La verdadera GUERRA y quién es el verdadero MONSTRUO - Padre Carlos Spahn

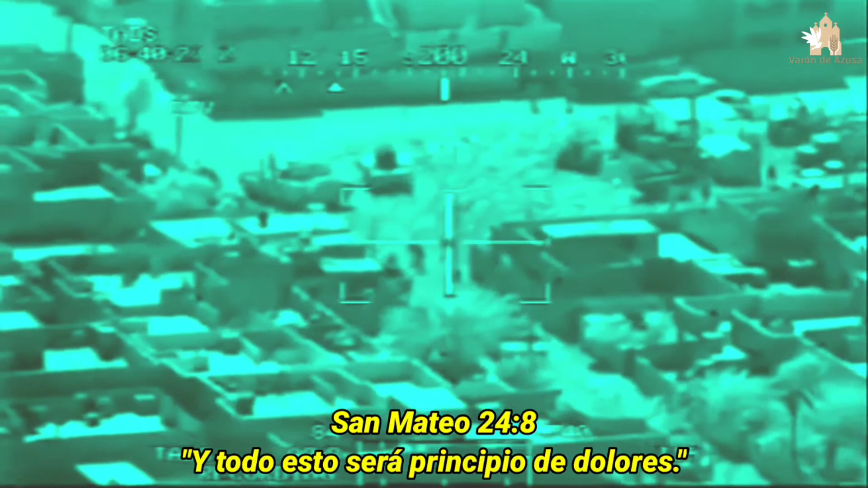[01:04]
Be advised, we have friendlies coming from the south to your location, over.
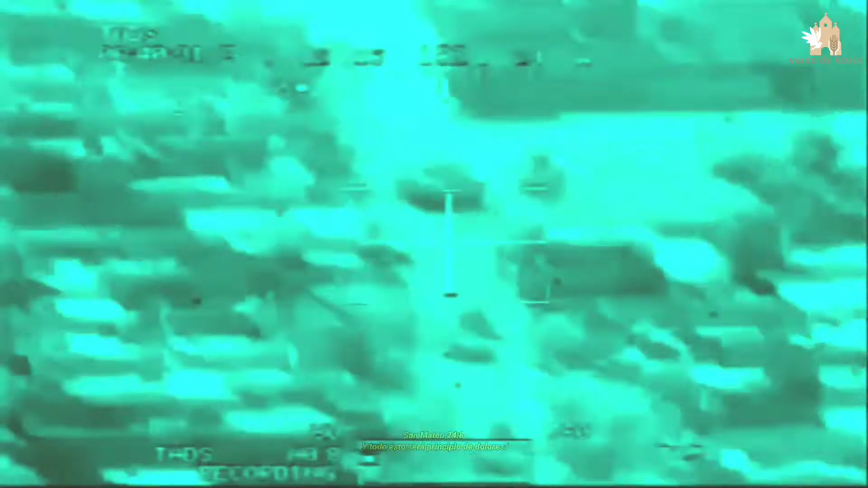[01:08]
I got them moving up from the south.